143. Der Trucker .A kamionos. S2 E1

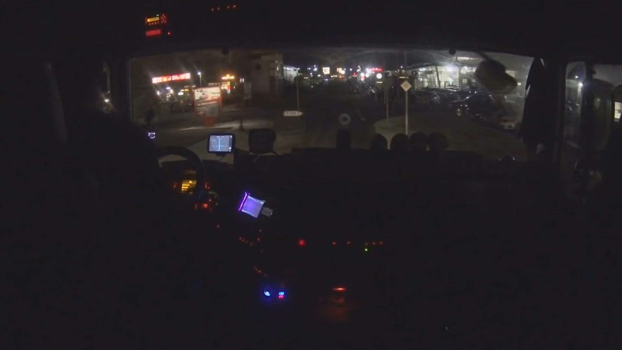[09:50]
Elmondom azt is, hogy kinéztem egy céget, vagy nem is céget, nem is tudom, mintha be lenne zárva, és bent ott állt egy kamion. De egyébként van több helyen is itt parkoló. Egész pontosan itt. A Zeppelin Strasséra jövök. tudok most bevásárolni. Itt vannak az autók az útszélén, ezt látod este a Google-ön, érted? Most ők most egy pont ők itt állnak, tehát ezek nem mentek el. Na most a Kauflandnak is bemehetnék például a parkolójába, de én nem oda akarok menni, gyertek, megmutatom. Mit figyeltem ki, aztán itt élőben meg kiderül, hogy mennyire valós a dolog.